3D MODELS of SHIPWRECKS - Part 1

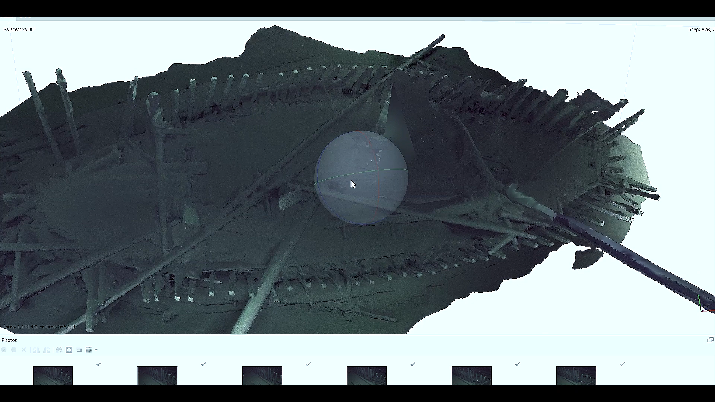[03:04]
In an ideal world, in an ideal situation, I would rather have a diver down on the wreck.
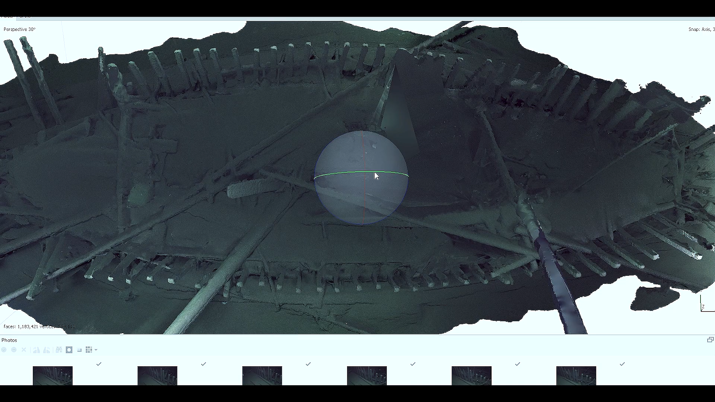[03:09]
They have even the best 3D photogrammetry in the world.